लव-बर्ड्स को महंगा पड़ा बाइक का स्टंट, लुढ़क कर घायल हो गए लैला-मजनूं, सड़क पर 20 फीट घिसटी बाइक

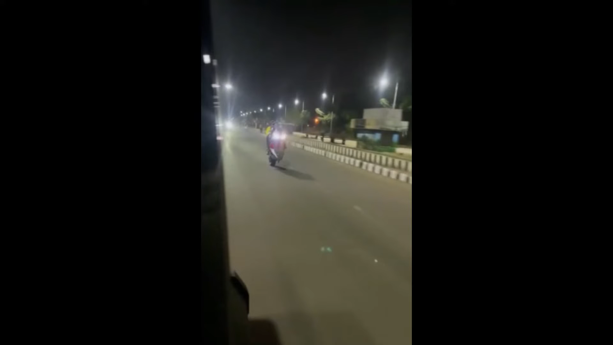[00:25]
रफ्तार तेज होने की वज़े से बाइक उचली और व्रित्ताकार घुन गई मॉंबई का बाइकर